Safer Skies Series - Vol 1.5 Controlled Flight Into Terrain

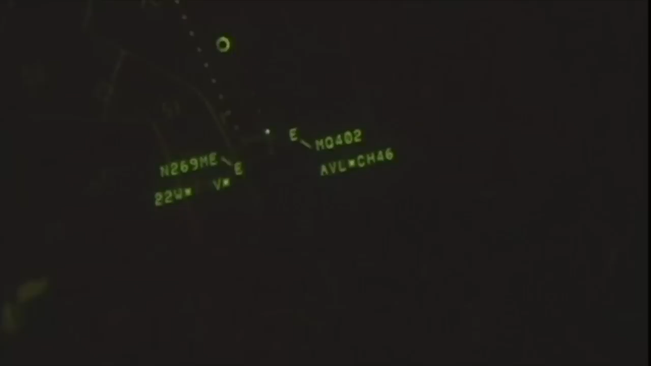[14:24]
and they have access to current weather information.
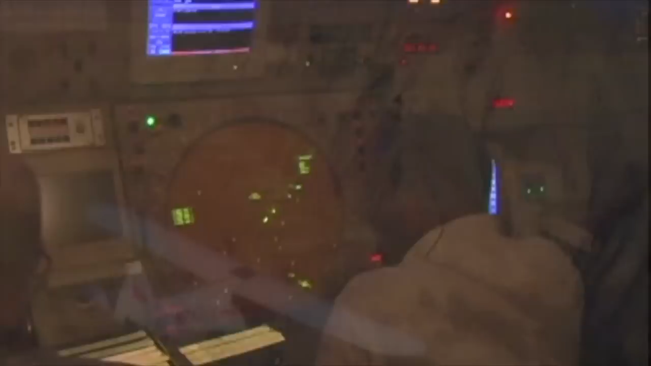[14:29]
In mountainous terrains, particularly in valleys, ATC radar coverage is almost non-existent. Just because it's a published approach does not make it perfect.
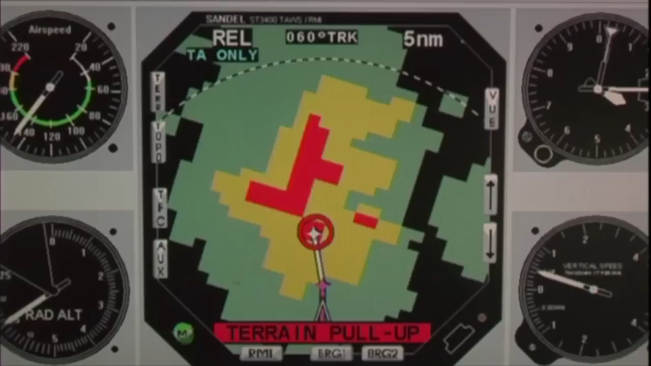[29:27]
and the approach, visual, and audio warning alerts are triggered. And none of us want to hear that. Before TALS, GPWS was the last safety net we had because GPWS only considered
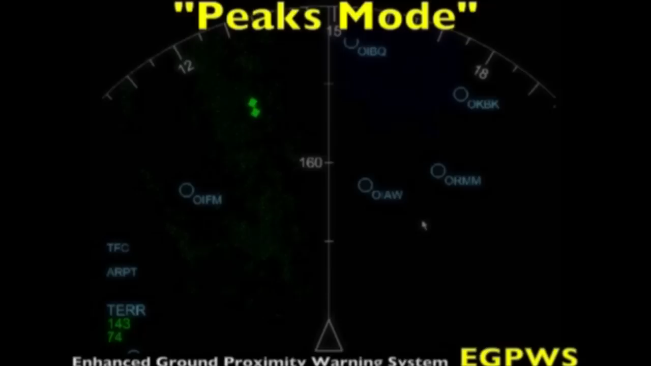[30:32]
In the peaks mode, the display shows terrain elevation contours and sea-level bodies of water that are well below the aircraft's altitude.
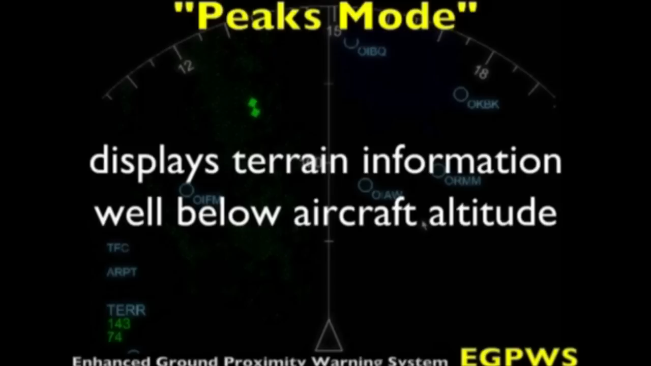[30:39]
This enhances situational awareness in crews and will help you plan for the descent, the approach, and landing.
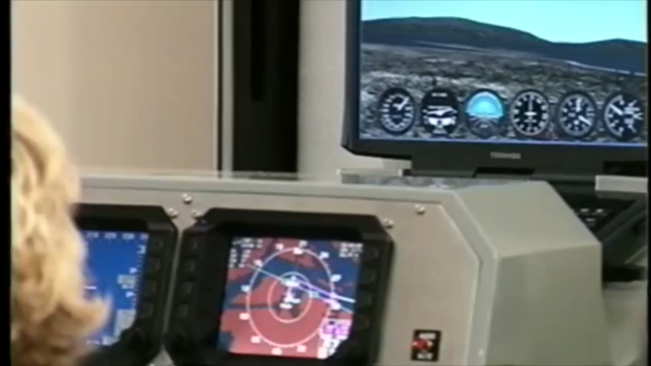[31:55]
Capstone's GPS and data-linked powered cockpit displays show exact position,